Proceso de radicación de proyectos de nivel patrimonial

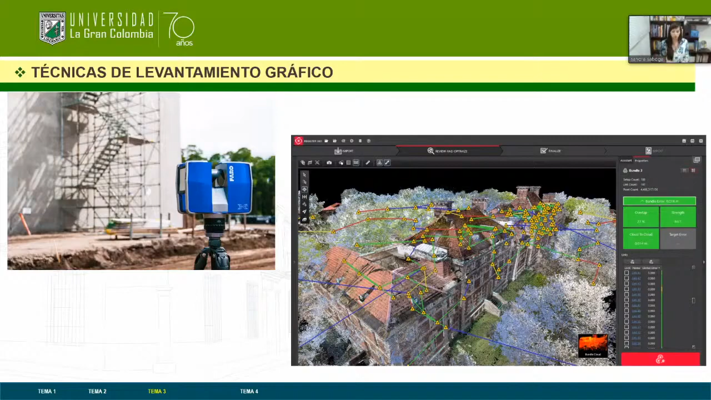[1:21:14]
barrido completo de la edificación y nos va a permitir alcanzar un grado de planimetría, de levantamiento a través de un software especializado muy cercano a lo que es la realidad del predio. Planos de patologías.